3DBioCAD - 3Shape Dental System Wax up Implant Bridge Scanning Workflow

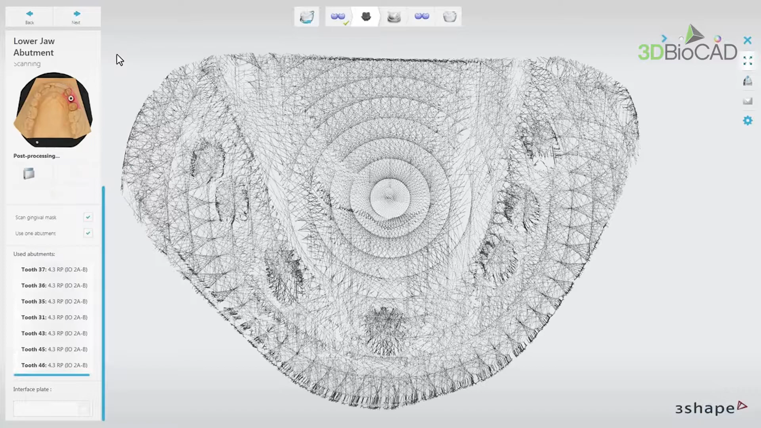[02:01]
Then insert the model into the scanner, scan it, and then take it out.
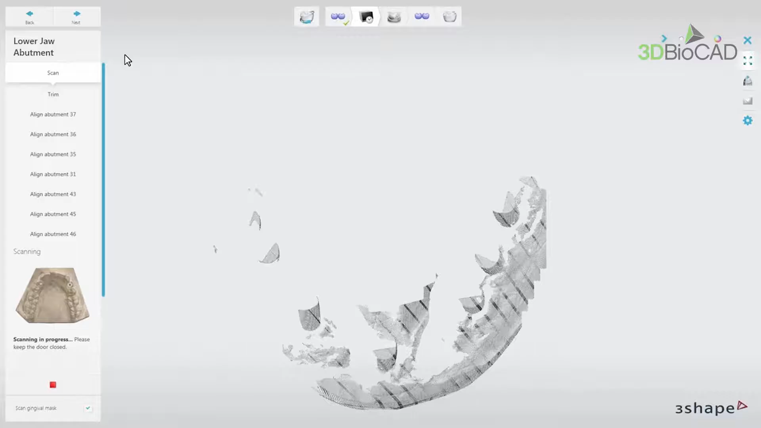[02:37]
The software will start scanning. Wait until the process is completed.